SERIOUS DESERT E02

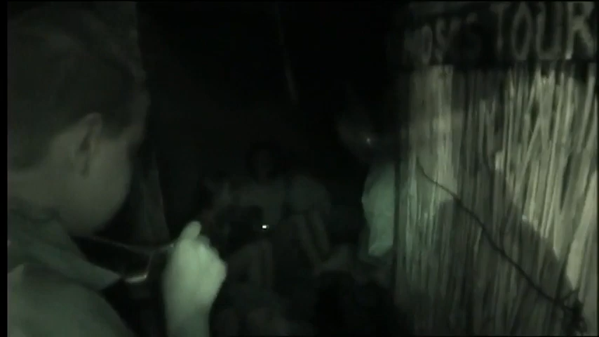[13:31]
Bedtime and the girls are in no rush to let the boys in. Are you ready yet? No.
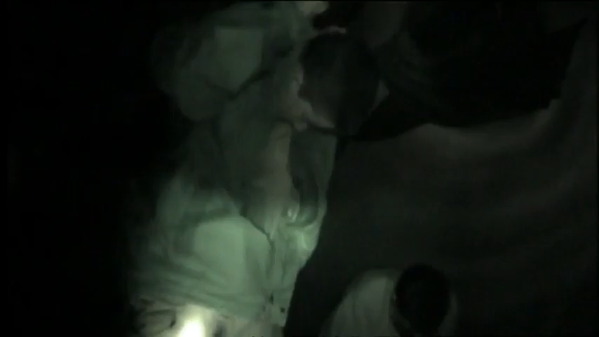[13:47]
David is desperate to get to sleep, but it's not going to be easy.
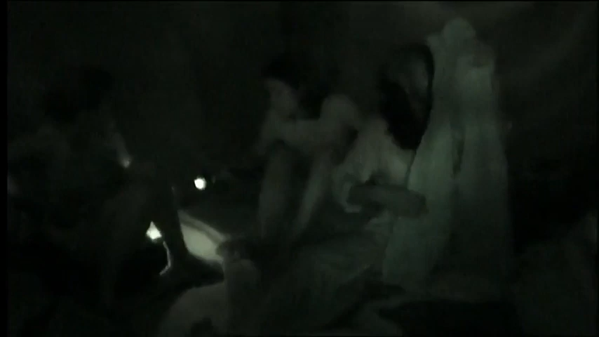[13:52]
Guys, can you keep it down here? Got a really, really bad headache, yeah. I don't think people are being very considerate towards me.
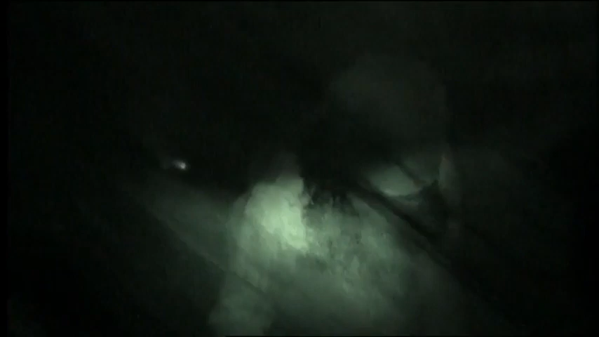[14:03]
And then when it got silent for a minute, Parry would pass wind and then
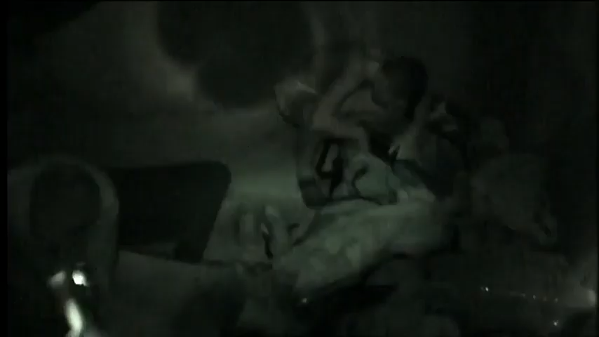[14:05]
everyone would just start laughing again and I just could not get to sleep.
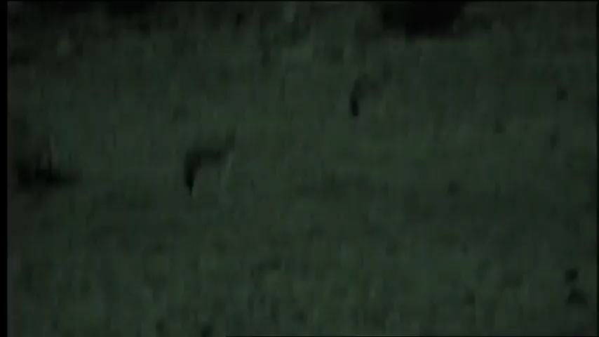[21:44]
I just saw two eyes. And I think it was something quite small, like a fox.